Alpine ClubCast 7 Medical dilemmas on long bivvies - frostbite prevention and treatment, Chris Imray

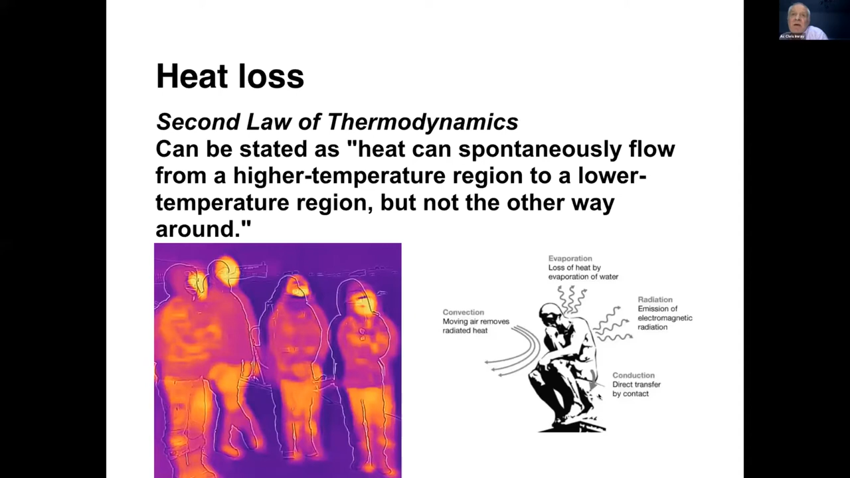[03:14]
And interestingly, also the thighs and to a certain extent the feet. A number of risk factors for developing frostbite. The primary one being temperature, but also wind chill is very significant.
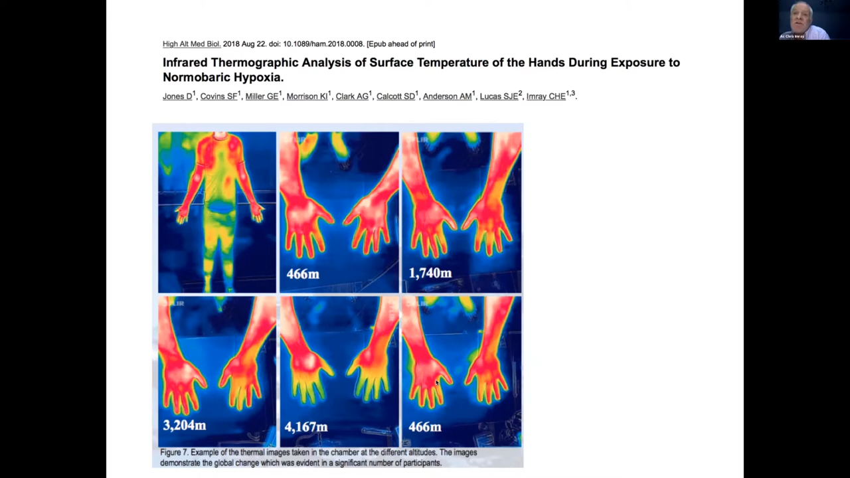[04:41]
And then on returning to normal oxygen levels, the hands warm up. And the temperature didn't change in that chamber for the entire time. So you can see the effect of hypoxia on peripheral circulation quite graphically there. So let's get on to this bivvy. What can you do about it?